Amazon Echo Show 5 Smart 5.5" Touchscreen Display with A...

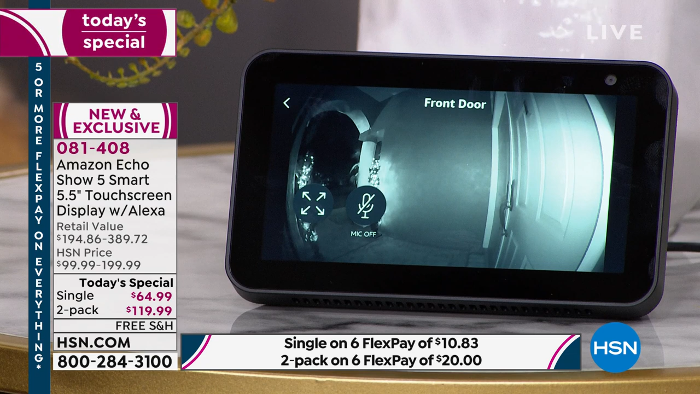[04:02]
And so if anybody rings the door, we just say to her across the room, hey, show us the front door. We can stay on the couch. Both of us look over at this beautiful display and see what's going on outside of her home. The other thing that was just added to this skill, two-way talk. So if you want to talk to the people outside of your home through your Echo device, you can absolutely do that. You can even do a little bit of a Zoom. How cool is this?